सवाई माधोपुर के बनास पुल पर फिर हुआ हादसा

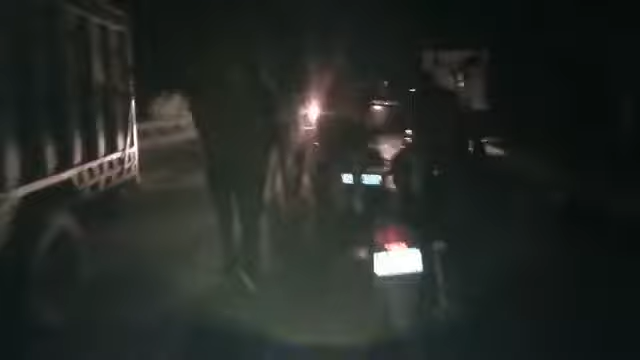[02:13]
यहाँ से जो जो तस्वीरें आप देख रहे हैं वो बनास पुल की है।